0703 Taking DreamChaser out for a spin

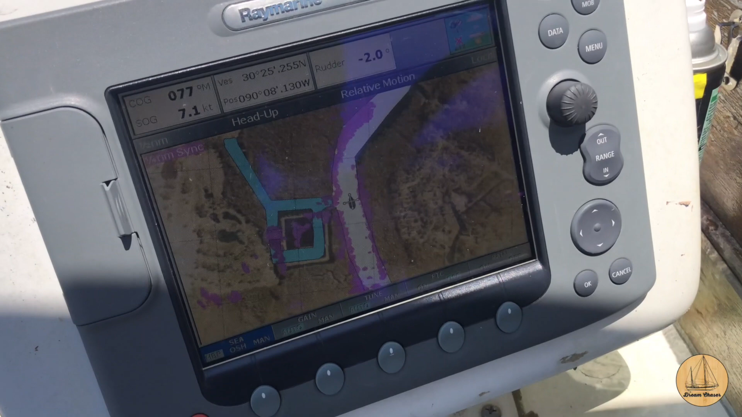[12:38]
I want you to see this. Looks like we've got about a 45 degree bend in the river here.